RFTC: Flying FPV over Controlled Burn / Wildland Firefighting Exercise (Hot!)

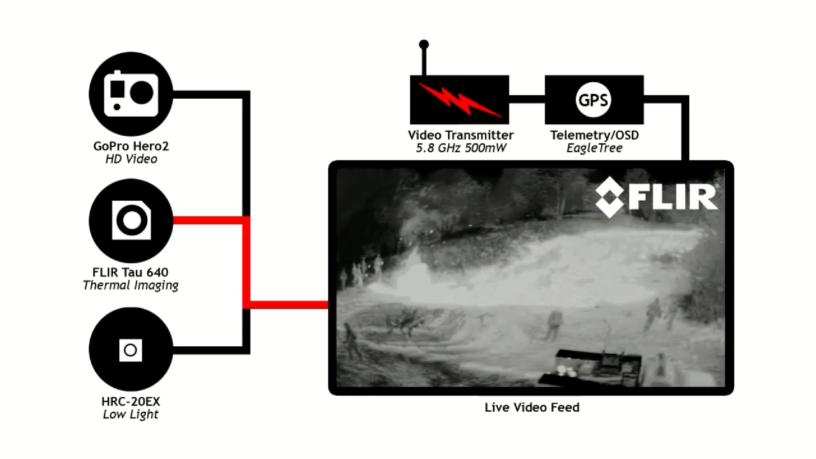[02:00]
sending back live images that the pilot watches in real-time, using a pair of video goggles.
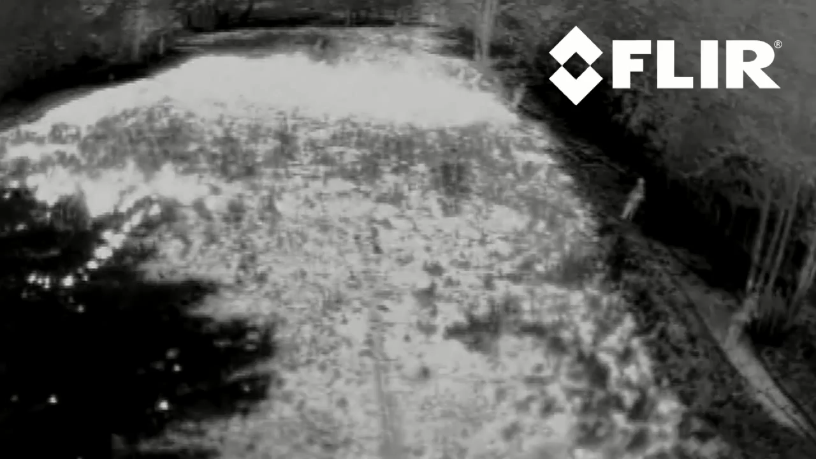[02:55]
The temperature of objects in its field of view are represented by a grayscale image.
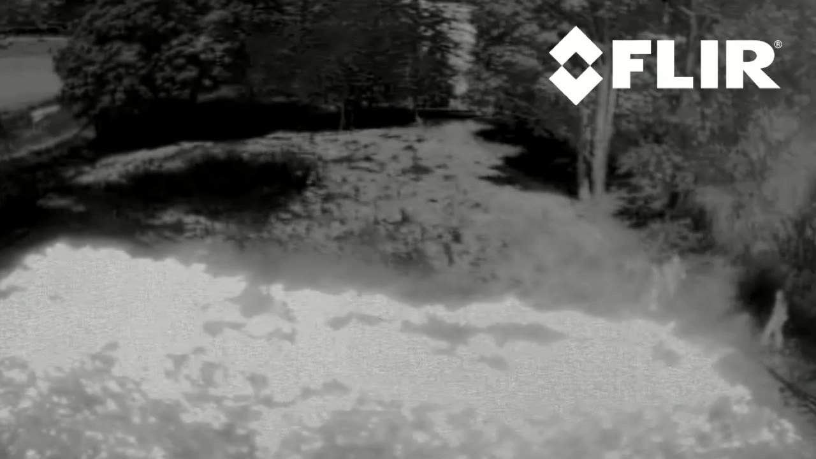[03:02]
By default, the coldest object in the frame is black, the hottest object is white, and 256 shades of grey represent temperatures in between.
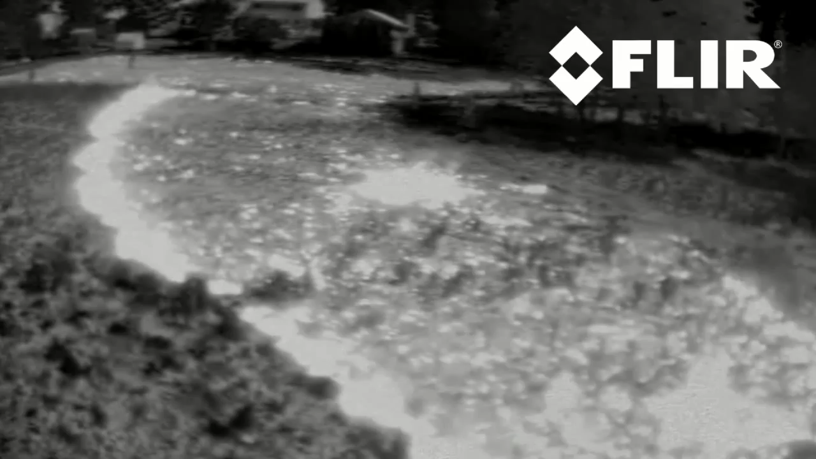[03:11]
The camera dynamically assigns different levels of grey to different temperatures, in order to render the best possible image.
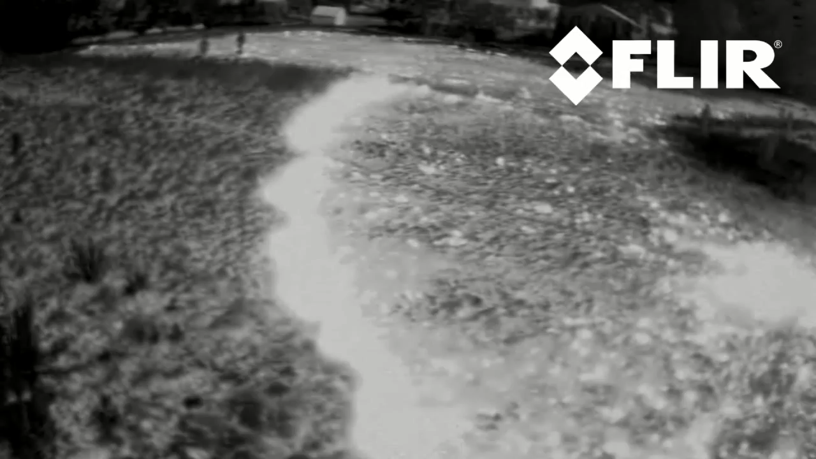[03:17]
As a result, it isn't possible to determine the actual temperature of an object in the frame based on the grey level assigned to it,
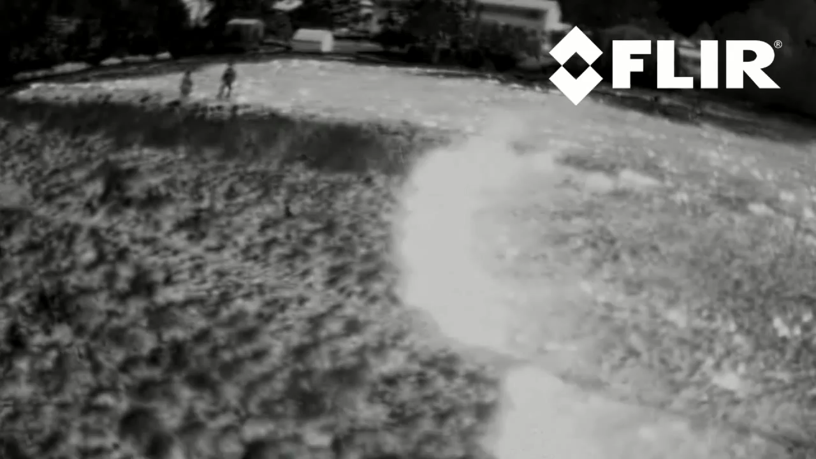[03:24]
only whether it is hotter or cooler than the objects around it.
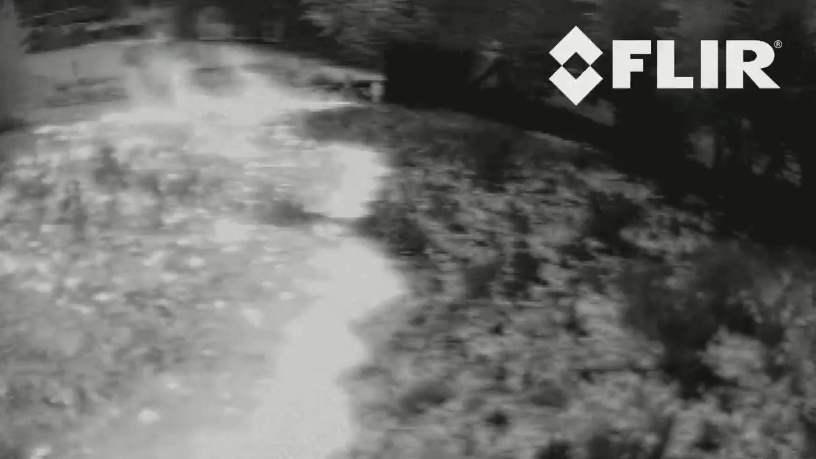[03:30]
Because the FLIR sees heat instead of visible light, it can see through visual barriers, like smoke.
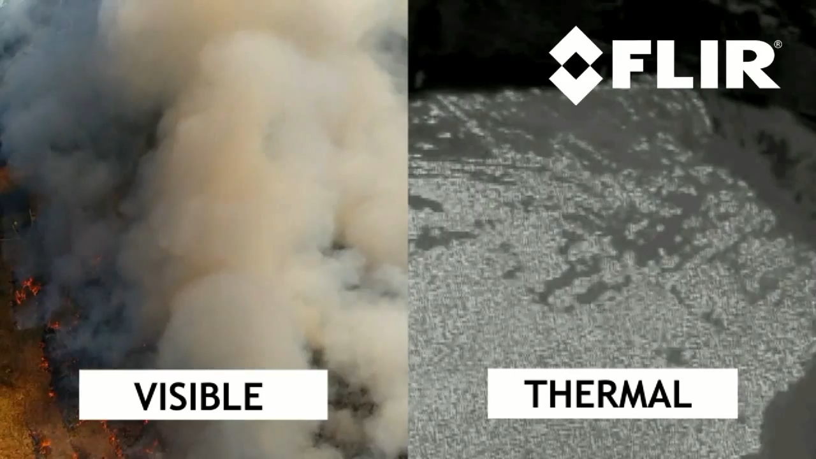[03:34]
During all of our previous outings with the FLIR, people were always easy to spot because they tend to stand out against a cooler background.
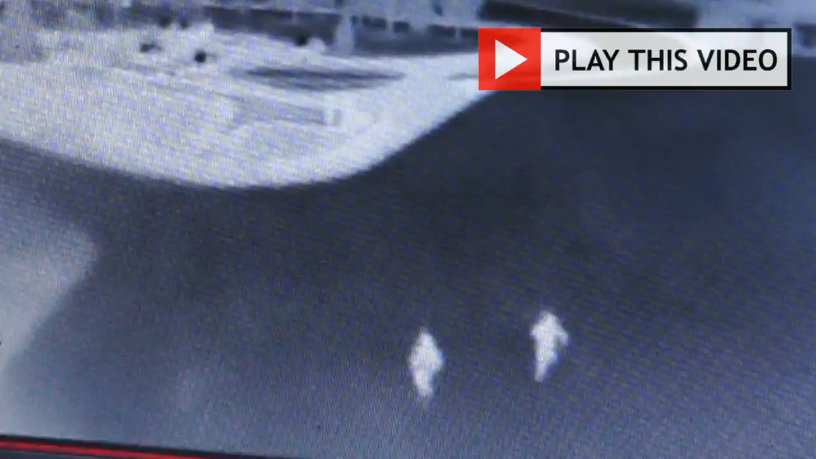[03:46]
However, people are cool compared to fire, so they tended to blend in a little more in this environment.
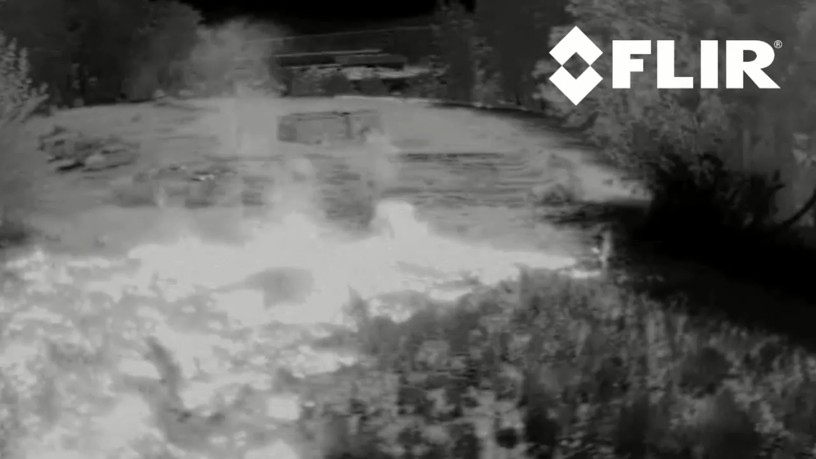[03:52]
One thing our friends in the fire service told us to look out for on the FLIR are hot spots.
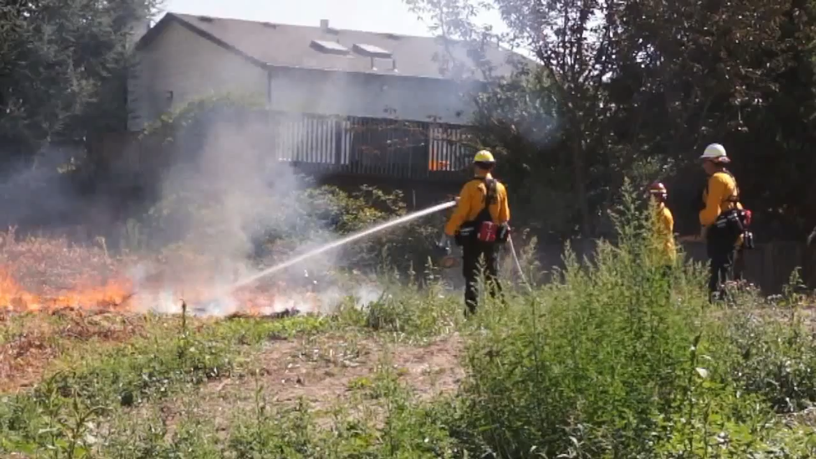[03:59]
Burned over areas that appear to be extinguished, but which are actually harboring a smoldering fire that could reignite later.
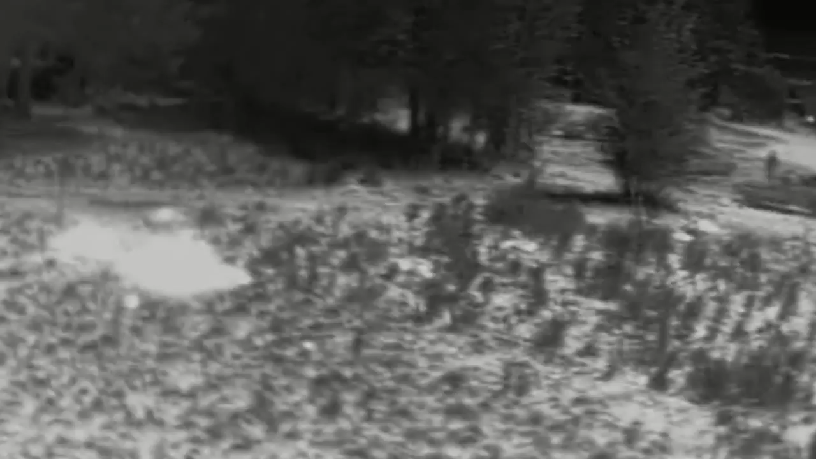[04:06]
This firefighter is dousing an area with a hose that looks completely out.
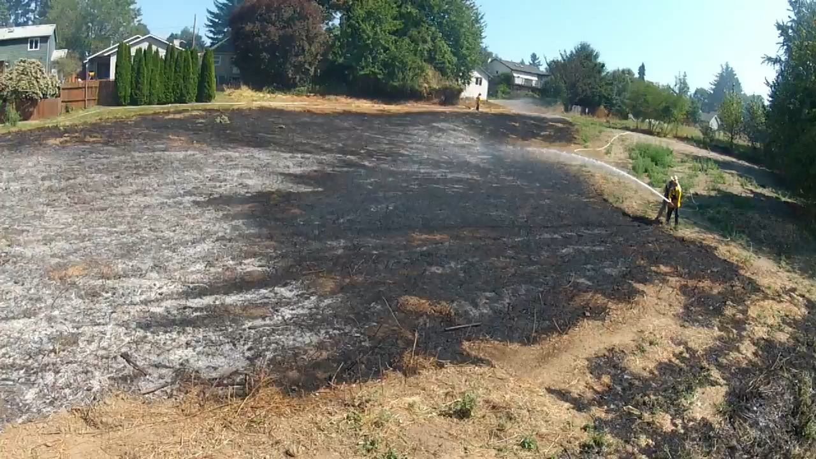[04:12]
The visible light camera on Raven shows the same thing.
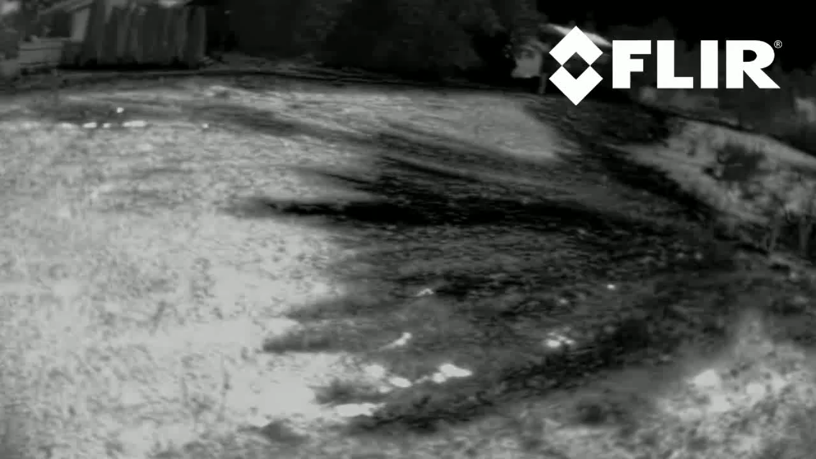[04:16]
However, when we change over to the FLIR, we can see that there is still some hidden pockets smoldering.
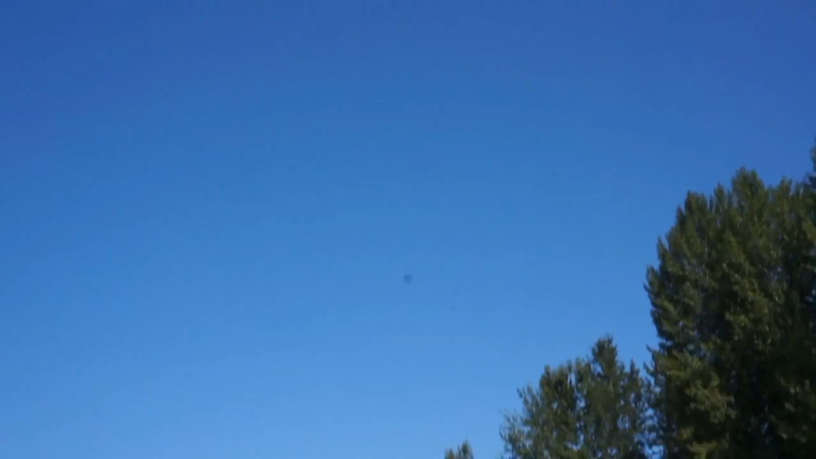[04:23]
Unmanned multi-rotor aircraft, like RQ's CX-3 Raven,
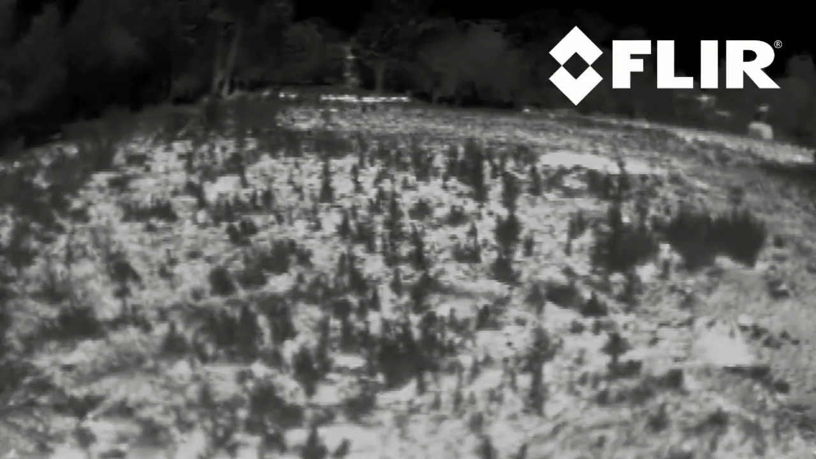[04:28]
can be used to quickly survey a burned over area looking for lingering hazards like this, as well as providing the Incident Commander with an overall perspective on the operation.